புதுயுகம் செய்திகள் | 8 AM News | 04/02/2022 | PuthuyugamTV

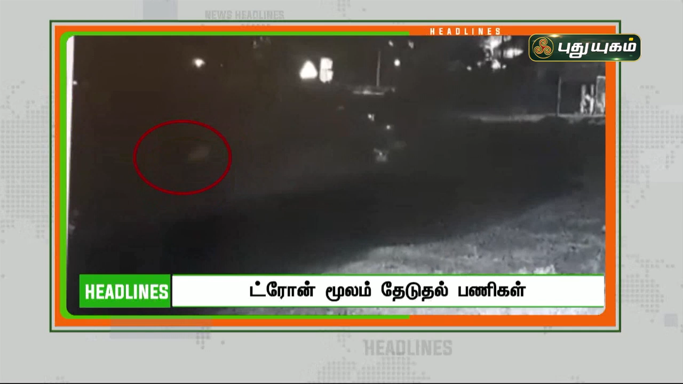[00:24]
கோபிச்செட்டிப்பாளையம் அருகே சிறுத்தை நடமாட்டம் உள்ளதாக வெளியான சிசிடிவி காட்சிகள். ட்ரோன் மூலம் தேடுதல் பணிகள் தீவிரம்.